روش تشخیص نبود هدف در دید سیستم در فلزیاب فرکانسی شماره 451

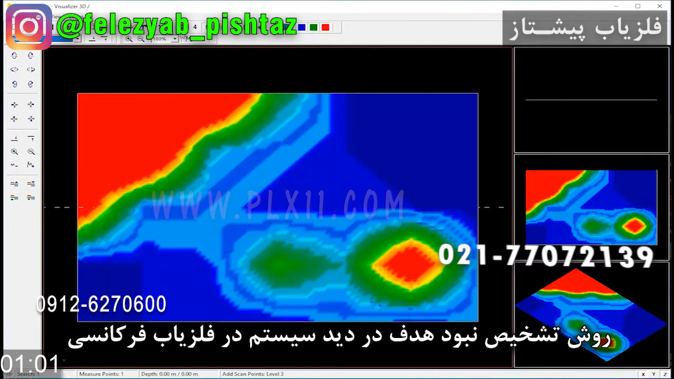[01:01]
در کنار باید تصویر گیریش که شاید مرکز هدف و اپراتور نگرفته. بنابرای نیست که حتما تصویر یا ما هدف در کنار این تصویر باشه. اینا مسائله که باید اپراتور در نظر داشته. اینا هفره ها، چاله ها، جه های صرف و تغییر یافت است. این مسلسی که اینجا میبونید. اگه بشه این مسلس رو خوب باشه کار کرد در این قسمت، ببینید این مسلسی که در این قسمت اومده بالا. این بیانگر وجود منابعی از جریانات متفاوت دستسازه.
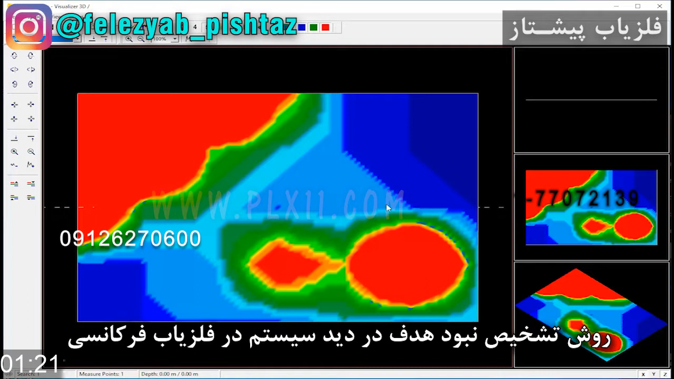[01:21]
این یک منبع دستسازه. متقابلا ترکیبش کاملا به صورت یک مسلس با یک خط به سمت بالاست و تغییرات
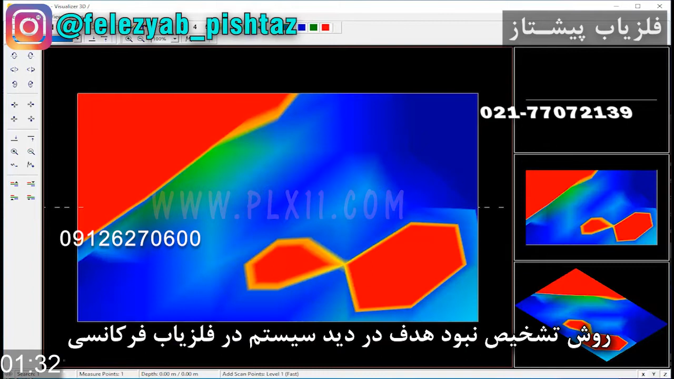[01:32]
عمومی زمین یا عادی زمین بیشتر مواقع اینجوری نیستش. میشه گفت نیست ولی بعضی مواقع خب بعضی شکای امکان داره به هم نزدیک باشن ولی در اینجا میشه گفت یک تغییرات اومده است. روش اصلیی که باید پیادشه. یازده پایین بنابرای ویدیای پنج و پنج پایین رو صفت میکنیم.
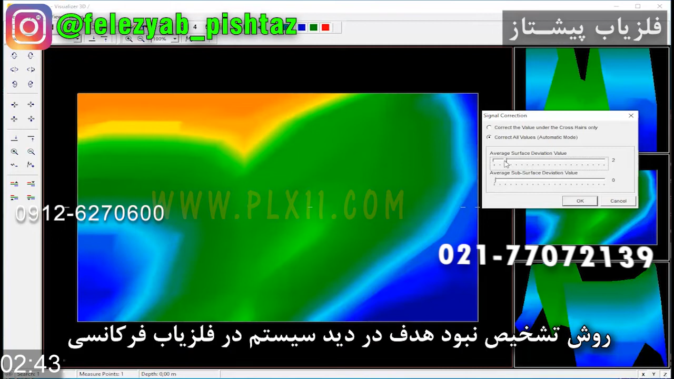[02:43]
میاییم بر روی یک سیگنال بالا. و بعد دو صفرش میکنیم. بب شرایط تغییراتی از زمین منابع اینجا وجود داره. ولی هدف اصلی رو ما در اینجا نمیبینیم با انترپولیت یکش.
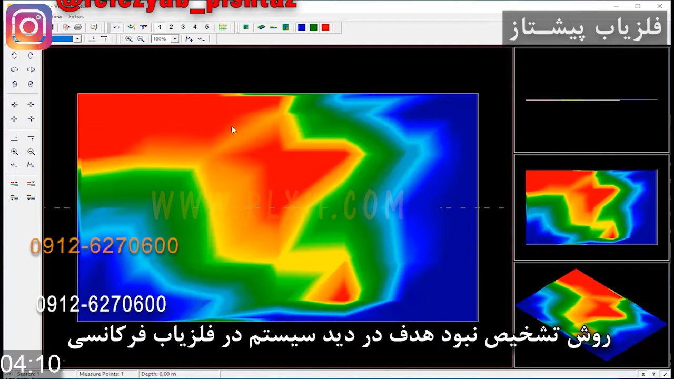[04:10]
این شکل ترکیبی هم هر جایی که مشاهده کردید. اینا هم تغییراتیه که توسط منابع پدید میان. اینا هدف اصلی یا منبعی اصلی نیست. تغییراتیه که شما به صورت پاپیونی هم در اینجا دارید میبینیدش. پس حتی تا چهارش هم که پیش بریم. همین وضعیت هستش. باز اگه یازده پایین رو بهش بدید. پایین رو سیف کنید.
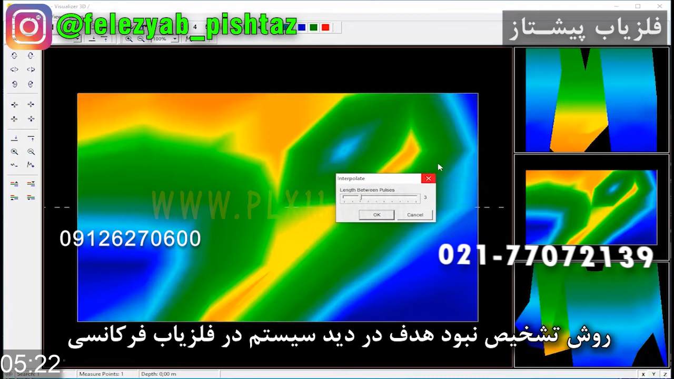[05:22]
و الان ان اینترپولیت دو رو این دفعه میدیم. همه رو داده بودیم دو رو نهده بودیم. اینه ما خواهیم بدونید که با این اینترپولیت ها رو میشه کار کرد. حتی تا 6 و 7 و 8 و 10 هم میشه رفت. سیگنال والا. که یک و داده بودیم. حالا میایم دو صفرش میکنیم. باز هم چیزی به عنوان یک منبع هدف اصلی اینجا به هیچ وجه به ما نمیده. خب پس تا اینجا تو دید نبود. ببینید در فیلم هایی دیگه هم گفتیم. گفتیم در مرکزیت نیست. وقتی در مرکزیت نیست.
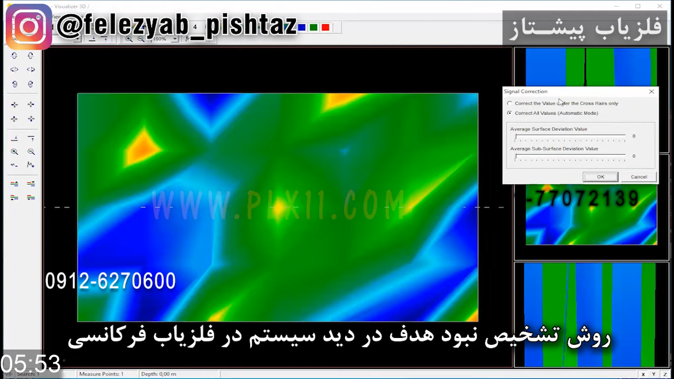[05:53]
اصلا حساب کنید نیست. حالا این بخاطر اینه که اطراف اون رو جستجوگی شد. شاید هدف مورد نظر باشد. ولی اینجا این روشی که رفتیم. یازده پایین رو بهش دادیم. بنابرای ویدیو پنجابن پایین رو صرف کردیم.
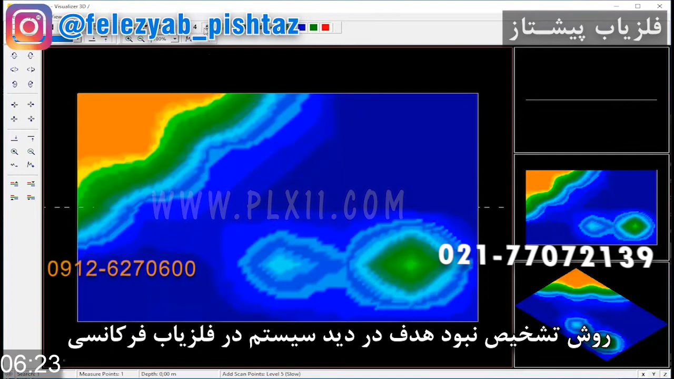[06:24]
ولی این قابلیت تشخیص اون هدف اصلی رو به ما در مرکز هدف نمیده. اینجا فقط منابعی است. سفتی ها، سختی ها، تغییرات و شرایط ویژه ای است.